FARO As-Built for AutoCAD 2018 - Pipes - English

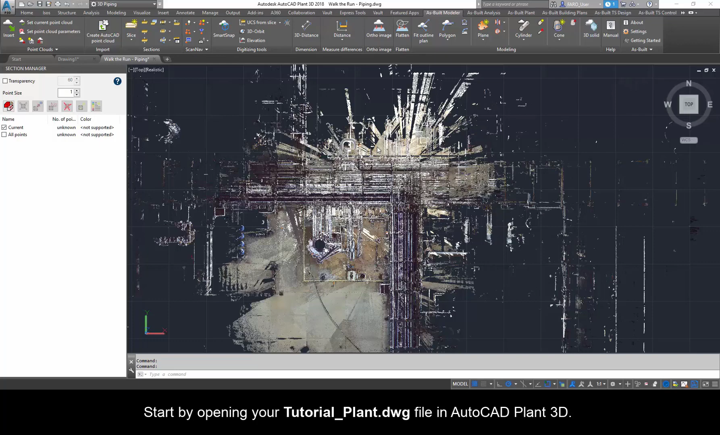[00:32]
Start by opening your tutorial-plant.dwg file in AutoCAD Plant 3D.
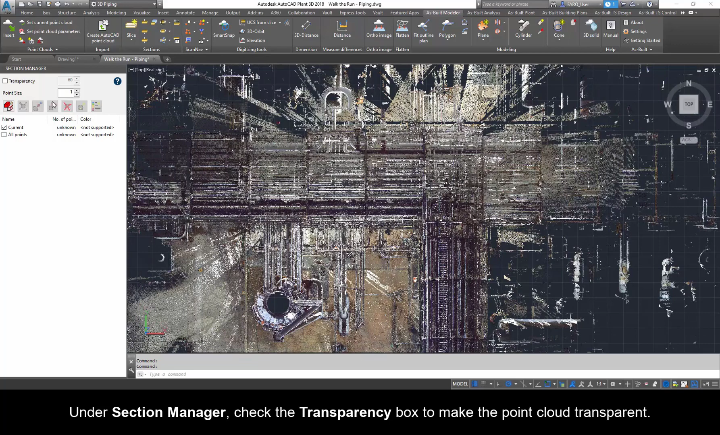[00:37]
Under Section Manager, check the transparency box to make the point cloud transparent.
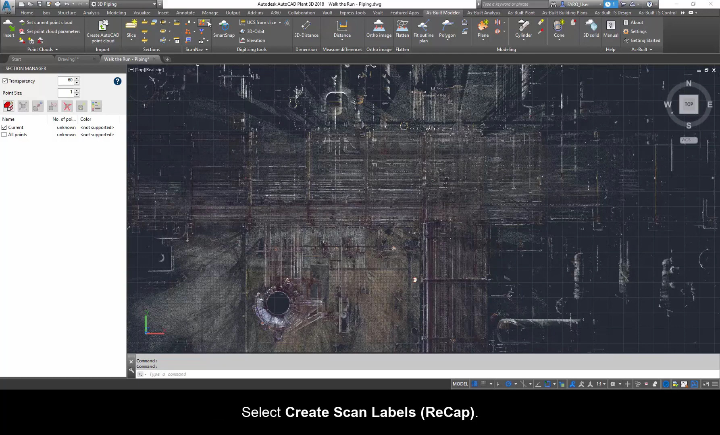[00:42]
Select Create Scan Labels, Recap. Once the scan labels appear, go to ScanNav and select Scan Navigation on and select the scan position labeled Recap PT-ISBL-S101.
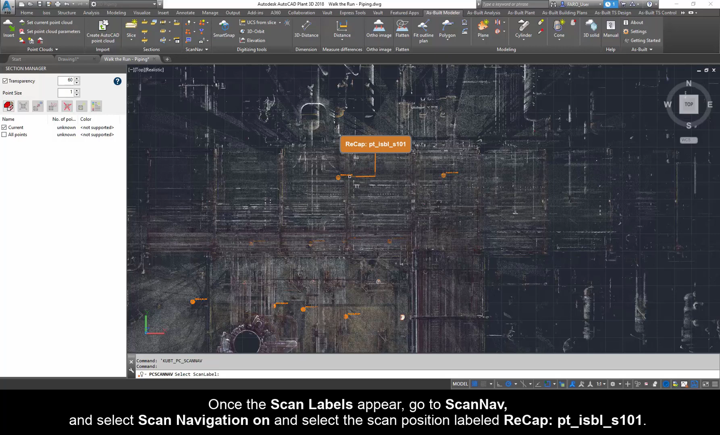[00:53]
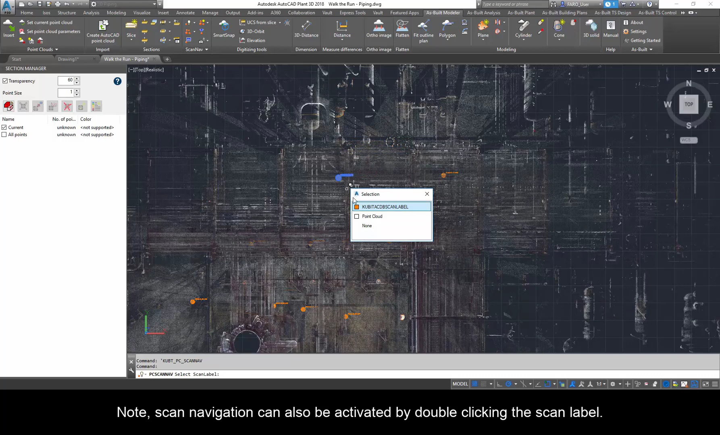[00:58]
Note, Scan Navigation can also be activated by double-clicking the scan label.
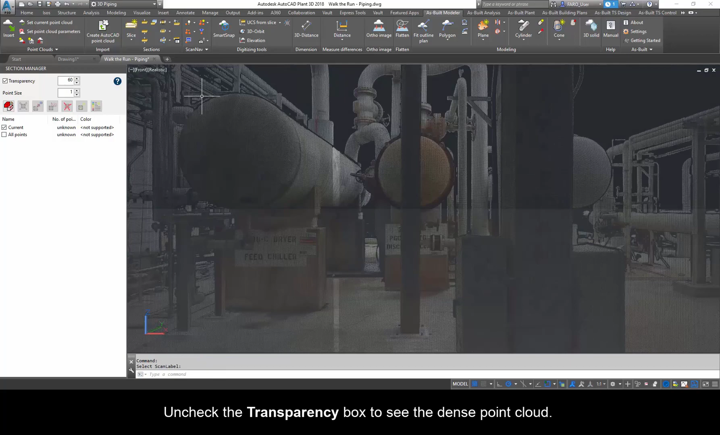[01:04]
Uncheck the transparency box to see the dense point cloud. You can pan or zoom to achieve your desired view.
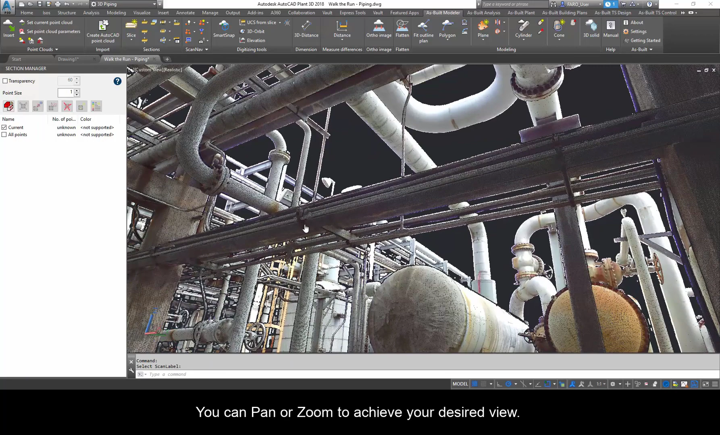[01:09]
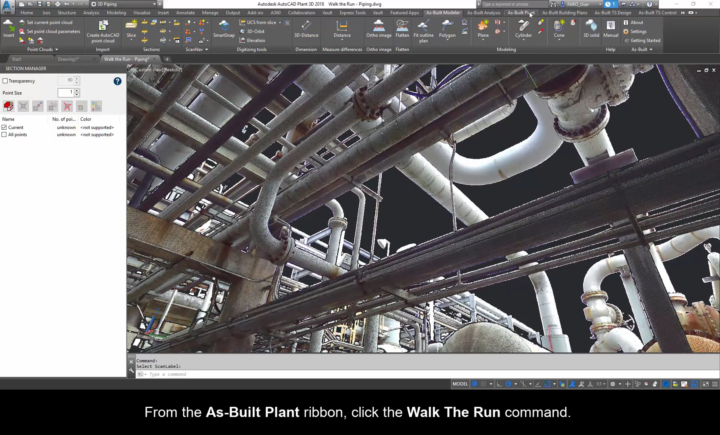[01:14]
From the As Built Plant ribbon, click the Walk the Run command. Select Pre-Calculate Cylinders to work faster.
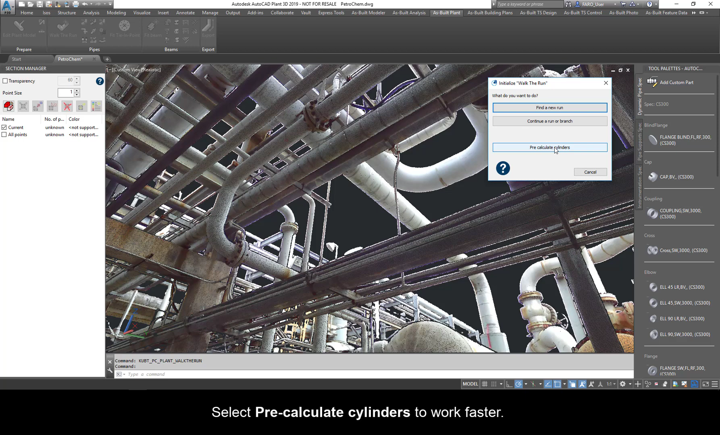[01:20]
The Pre-Calculate Cylinders command fits and extracts all
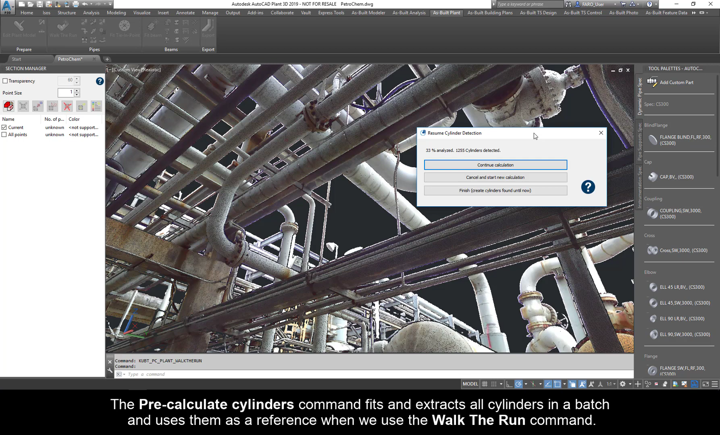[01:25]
cylinders in a batch and uses them as a reference when we use the Walk the Run command.
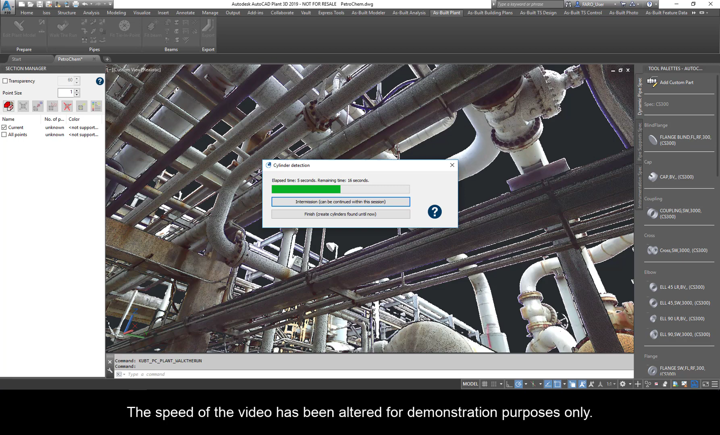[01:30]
The speed of the video has been altered for demonstration purposes only.
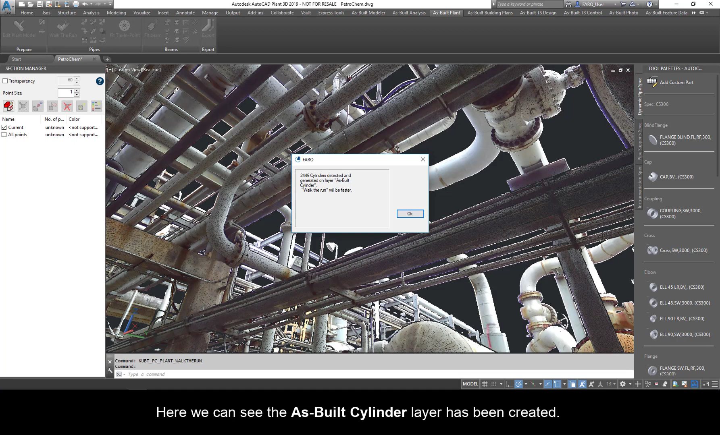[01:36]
Here, we can see the As Built Cylinder layer has been created. Click OK.
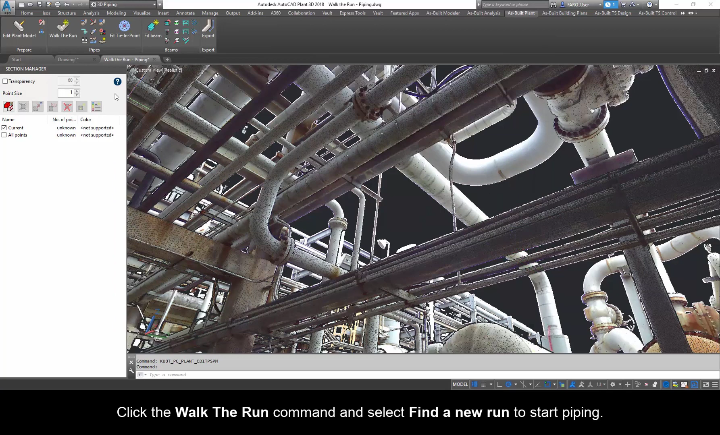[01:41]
Click the Walk the Run command and select Find a New Run to start piping. Pick two points on the pipe after the flange.
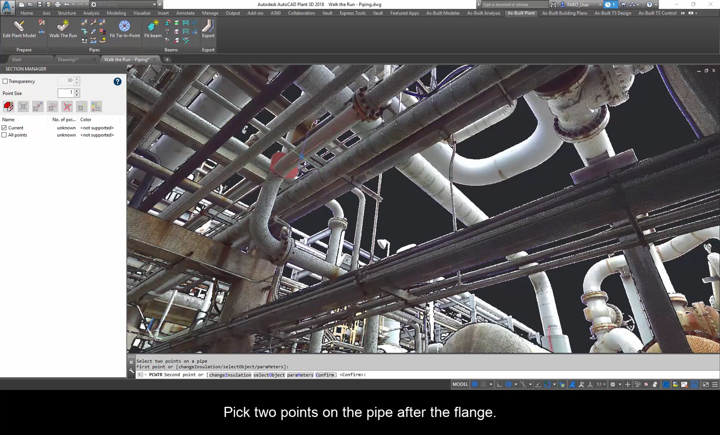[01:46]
The software will check the catalog for suitable components and show the most probable at the top of the list of matching objects. Here, it finds an elbow. To avoid any issues, uncheck Cut Back Elbows and Strictly Check for Compatibility box.
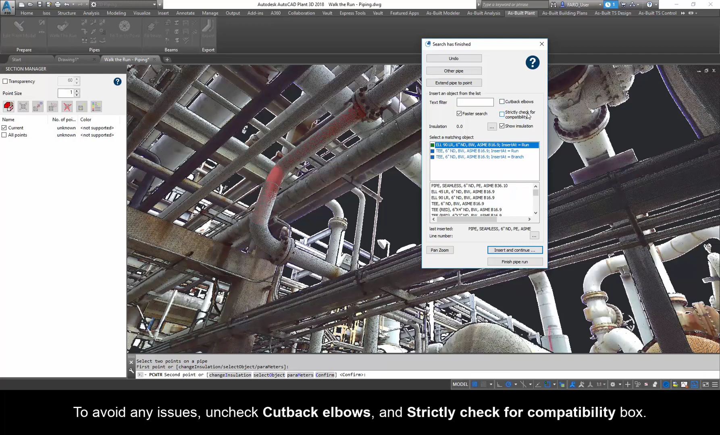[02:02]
By unchecking the box, it will limit the amount of options available. Select a matching object and click Insert and Continue. The software will look for the next components of the run.